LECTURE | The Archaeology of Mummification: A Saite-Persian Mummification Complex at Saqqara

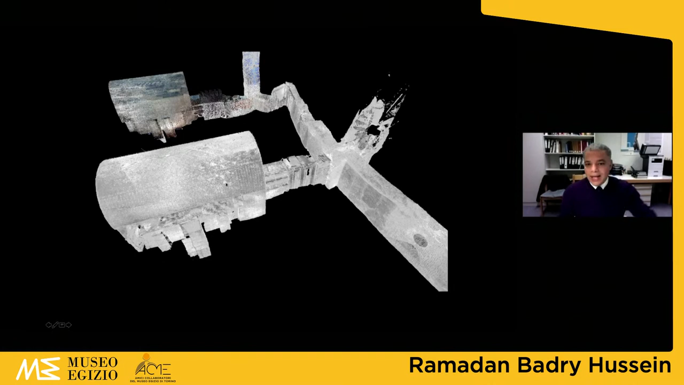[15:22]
And then here we have two combined laser scans together for the Tumtik burial chamber, Padinesit burial chamber, and the connecting corridor.
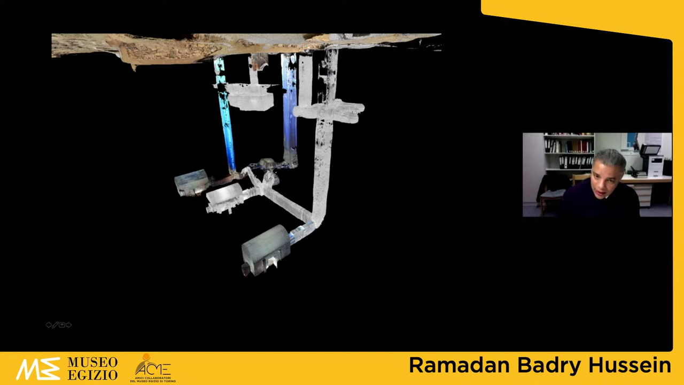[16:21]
But this is how the burial chambers that Maspero excavated in 1899, Padinesit, Tumtik, Chaneyebu, those are the 3D models in the connecting corridor right here. Whatever behind is our new excavations. So we had also, you could, from this 3D, we made sure that we have two grids.
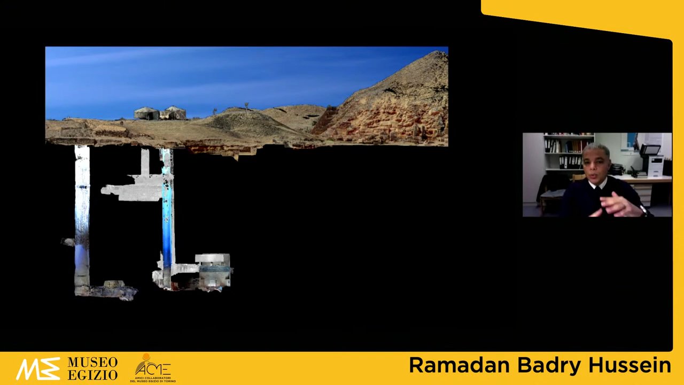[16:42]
So we wanted to know the relationship between structures underground and above ground, as you could see right here. Also, we finished our conservation of these burial chambers, and this is Padinesit after we finished its conservation.
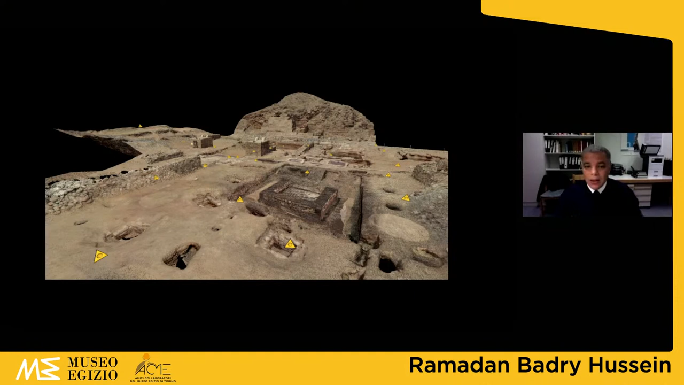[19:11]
The geometry of the space using laser scanner, and also the color information of the space using photography. And we can overlay these images together to get us, we create the mesh by connecting all these scanning stations together.
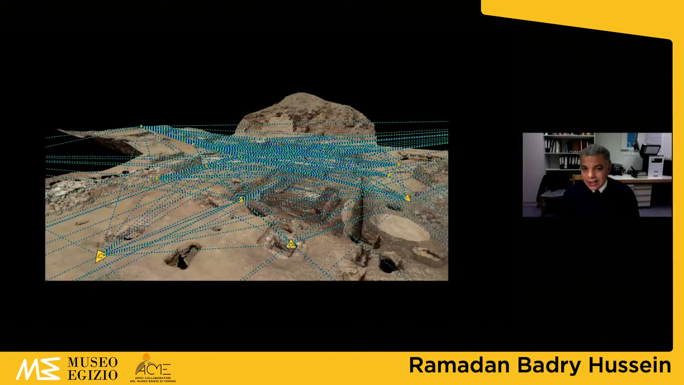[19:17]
And then at the end, we get this image that is an exact image to what you see underground.
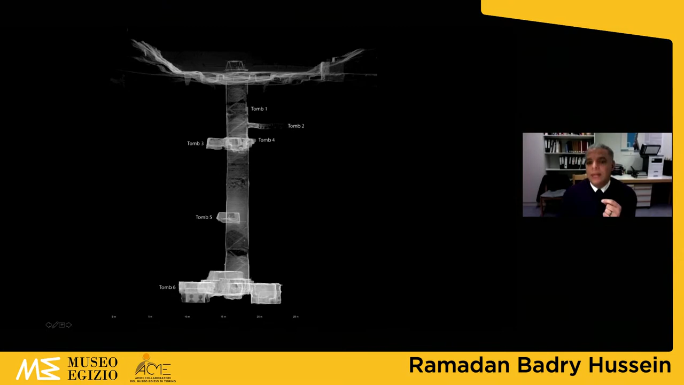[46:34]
Tomb 1, tomb 2 is very interesting because they accessed the 2nd dynasty gallery. And this is the same gallery that you see coming from the Wabit all the way to this shaft right here. It pins and it turns until it comes to this K24 right here.
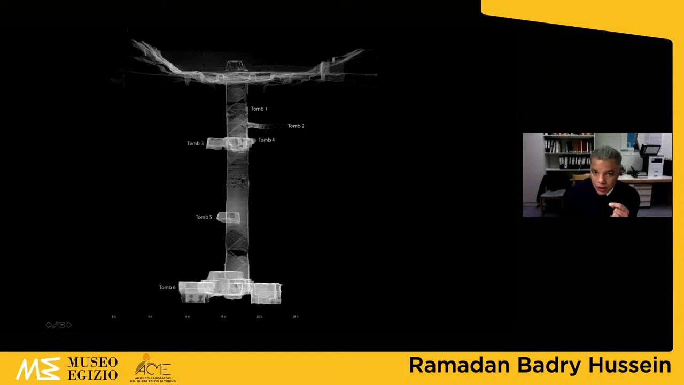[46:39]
This is what I call tomb 2. And tomb 3, tomb 4, tomb 5, and tomb 6. And right here, there was a burial sequence in the middle of the shaft, not tombs.
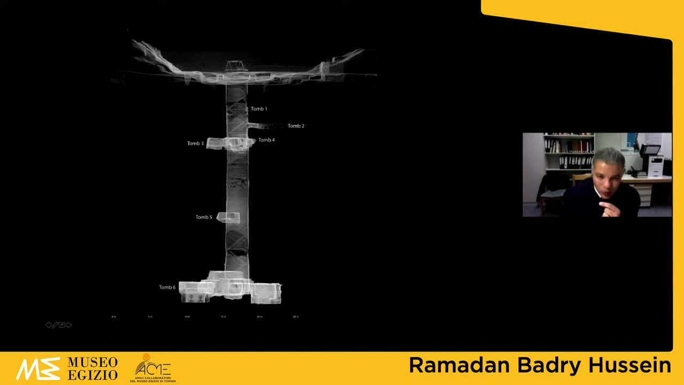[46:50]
So very clearly, very fast, I'll give you an idea about the content of every tomb here.
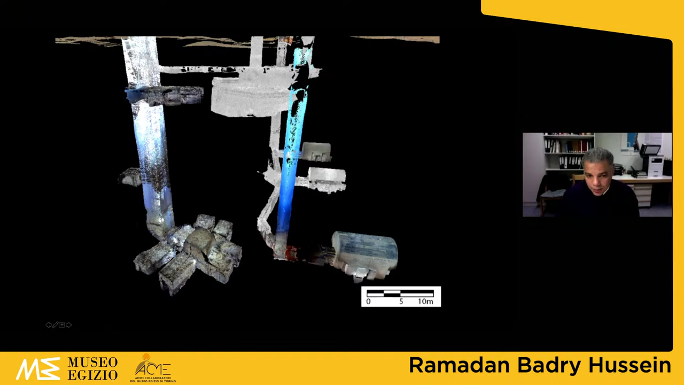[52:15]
So we go down here, we have the two hallways, and on the side we have six burial chambers. We're going to very quickly look at the content of these burial chambers and tie them to the industry of mummification.
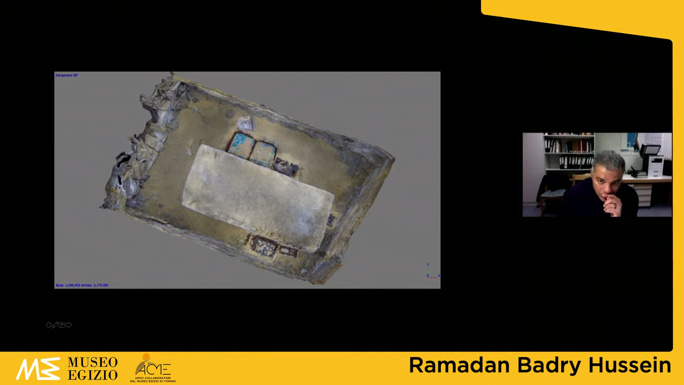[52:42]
a single burial with a large stone sarcophagus, with this Shawapti figurines within, inside two wooden frames, canopic jars on the two sides, inside not canopic boxes, but wooden frames, and another single jar in the back right here.
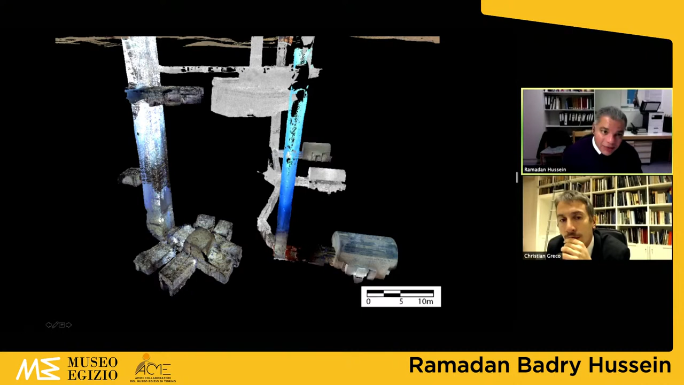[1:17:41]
of this tomb three and instead of taking the debris out of this shaft throwing it down here K24 to make more space for the burial of the coffins that is in the middle right here so the life use of this shaft starts from the bottom up you occupy all the spaces bottom and when you go up you use more space and I think the second dynasty galleries here we went inside and see all these holes the black holes this is when the scanner did not go all the way up but the black holes means there is a niche right here and the niche here is
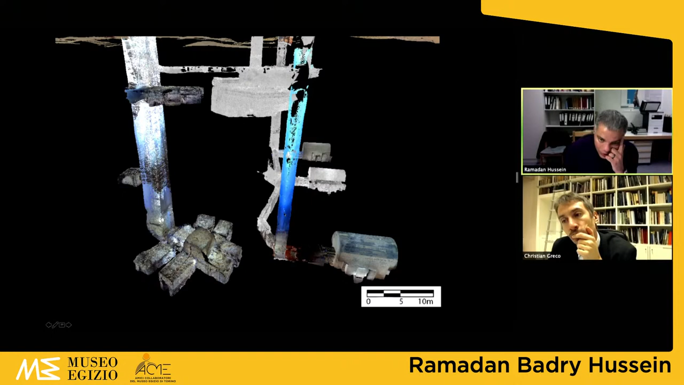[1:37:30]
right angle shifts and then goes to Padinesit it does not cut straight like this and connects to Padinesit at all it has to make these shifts and I was thinking down there why he had to make these shifts before the excavation of K24 of course when we did our excavation and had these laser scanning models we measured the distance 30 meters deep we measured the distance on the models this is two and a half meters no from here from here two and a half meters which means whoever was planning to come here was trying to avoid this in the